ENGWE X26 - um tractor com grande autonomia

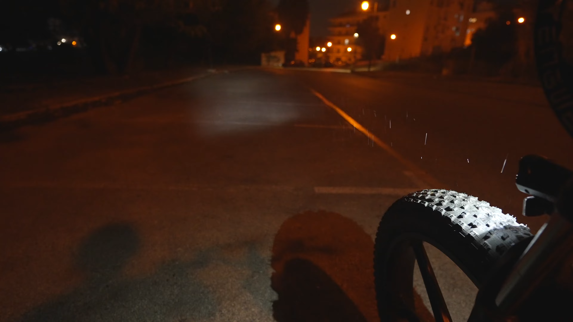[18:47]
A iluminação da frente é boa, mas para este tipo de bicicleta gostava de ver assim tipo um farol ainda melhor.